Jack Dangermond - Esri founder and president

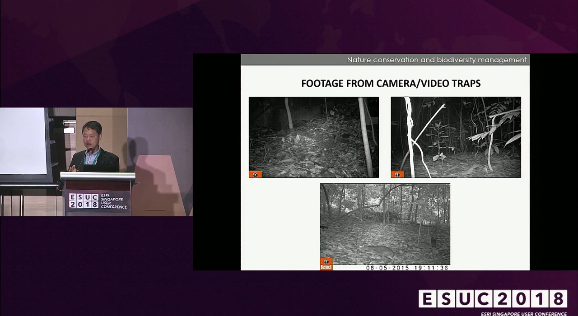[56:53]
animals that would be very difficult to otherwise survey let alone actually catch sight of them next that's a pangolin that's actually
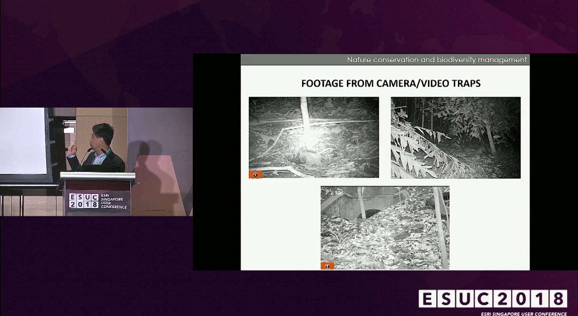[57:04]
near the eco link civet cat on the right next and we've gone into using night vision equipment
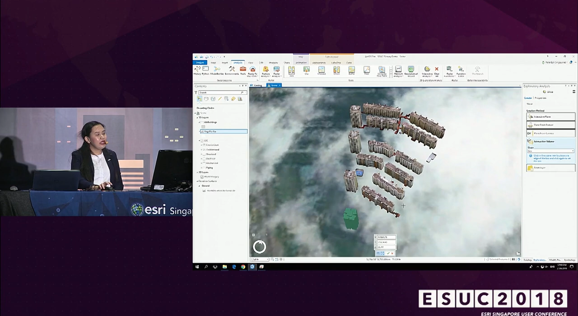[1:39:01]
been gracious enough to share this GIS model to us of some of our level 2 fully textured
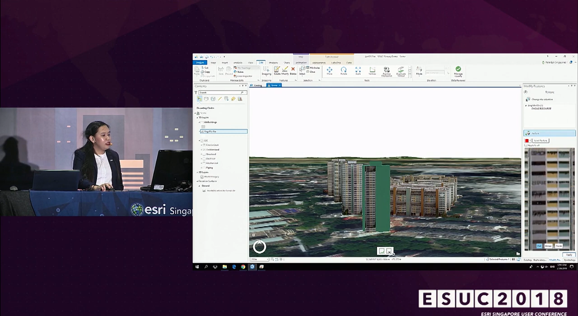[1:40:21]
as you can see I have this small window right here which allows me to interact with the texture I can pan around zoom in and zoom out so that it will better fit the particular building that I